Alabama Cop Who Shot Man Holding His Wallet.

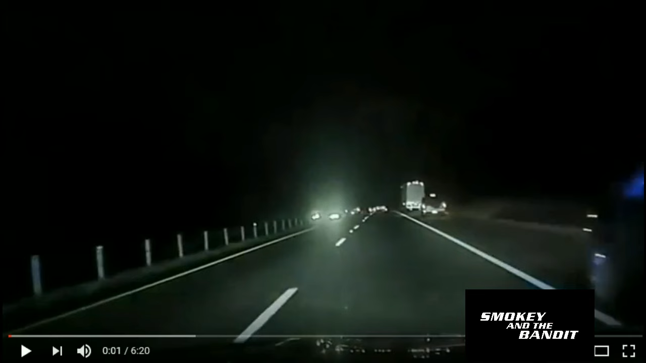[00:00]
I'm behind the vehicle. It's up to 1039 right now. Let me see your hands. Let me see your hands.